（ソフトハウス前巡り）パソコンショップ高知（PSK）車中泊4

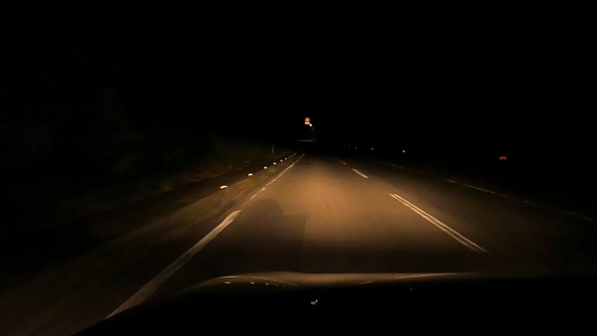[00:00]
みなさんこんばんは。 秋でございます。今三好市に向かって走っているんですが、結構まだありますね。あと100キロぐらいある。あ、100キロは切りましたかね。いや、まだ100キロありますね。まだ100キロあるので、ただもうね、窓は開けなくてよくなりました。もう十分。もうね、秋の虫も鳴いてます。今、外気温もね、22度まで。
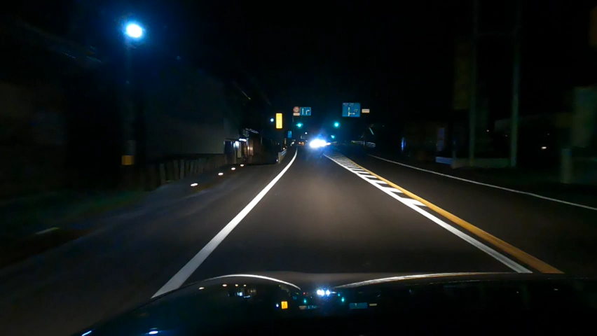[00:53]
すごくペースを走っちゃった。まあ、でもね、ほとんど止まることないですね。先ほどね、えーっと、道の駅。悠々なんとかでしたっけ。なんかそんなにいい道の駅があったので、寄ってみたんですけどもね。あとまあ、今これ吉野川。左手にJRが走ってましたけど、今右手に吉野川が走ってますので、今江口駅っていうのが出てきましたね。あー、駅も魅力あるな、これ。時間あったら降りてみたいんだけどね。まあ、ないこともないんですけど、今もう20時15分くらいなので、